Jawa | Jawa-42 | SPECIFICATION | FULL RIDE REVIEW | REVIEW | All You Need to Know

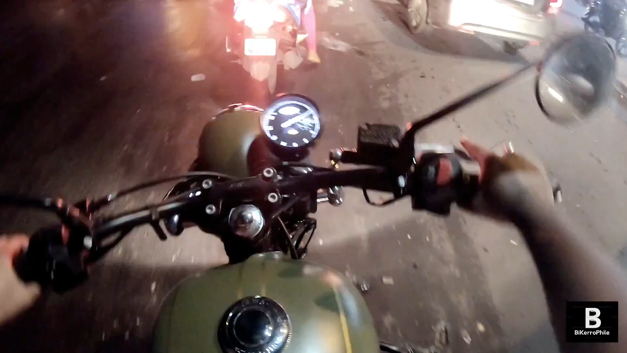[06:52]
you kind of won't feel the weight of this bike, and when you turn the bike you can apply more leverage,
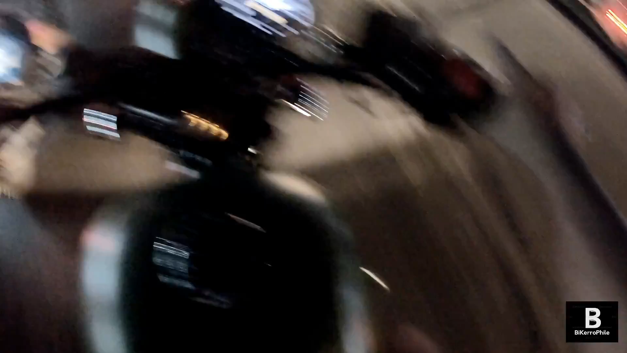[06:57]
and that will aid you to flick around through traffic quickly and easy. See, the acceleration is pretty quick, like a sport bike. And there is another question.
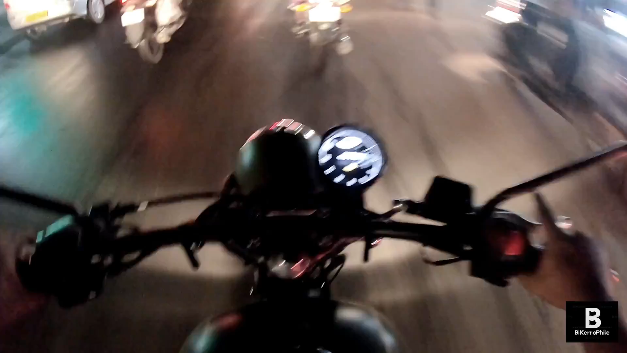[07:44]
I mean, heavy city traffic. See, you can pull it up to 20 plus kilometer per hour in first gear itself. Currently I am riding at second gear itself. And gears are smooth and okay. I tend to get into force neutral sometime, but I would say overall the gearing is pretty precise.
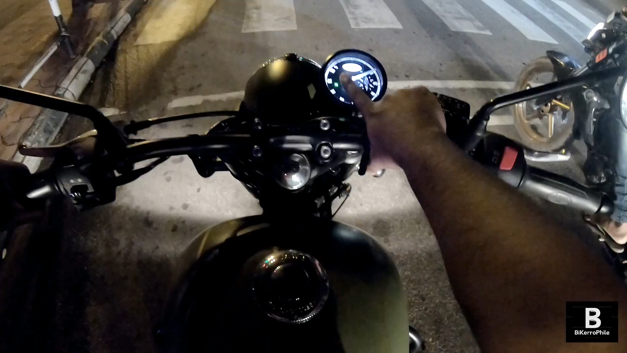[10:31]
ABS light indicator, a neutral, and a cool looking Jawa emblem on the middle, which will light up when you switch on, turn on the ignition.
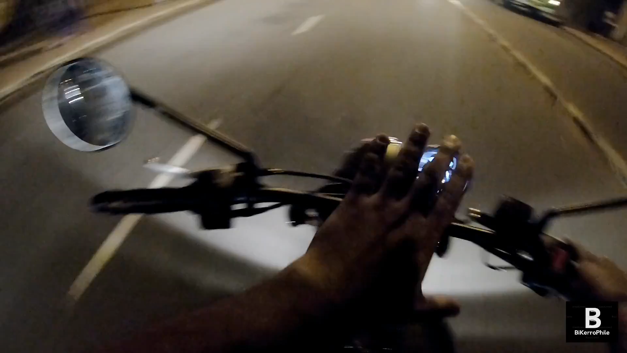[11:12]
There is no amount of vibration at all. The mirror is, kind of stable.
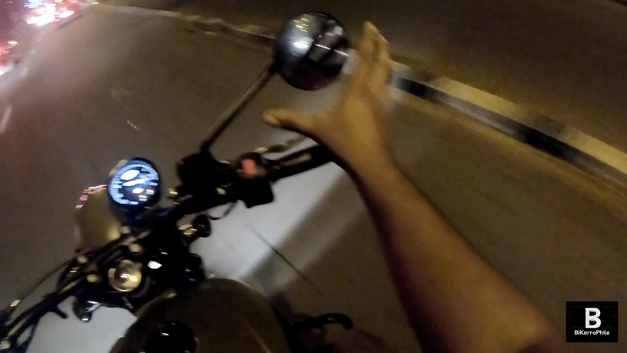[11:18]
So I'm not getting any kind of vibration.